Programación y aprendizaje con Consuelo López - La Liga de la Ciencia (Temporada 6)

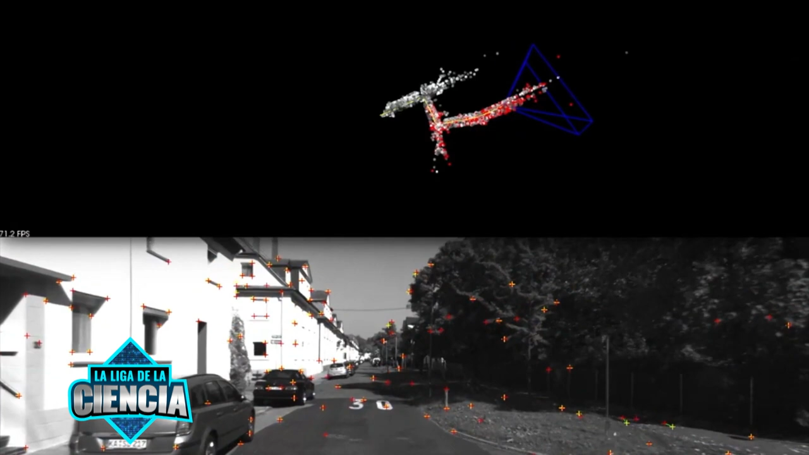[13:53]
Imagínate en una mina donde trabajan muchos mineros, también puede estar recorriendo la mina, lugares donde por ahí el GPS no funciona,
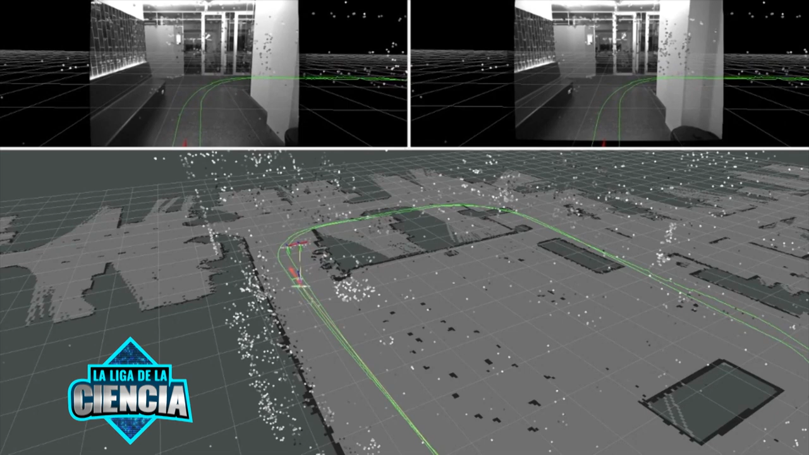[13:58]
y el robot puede guiarse por visión o por unidad inercial y puede saber si hay algún operario que está corriendo peligro.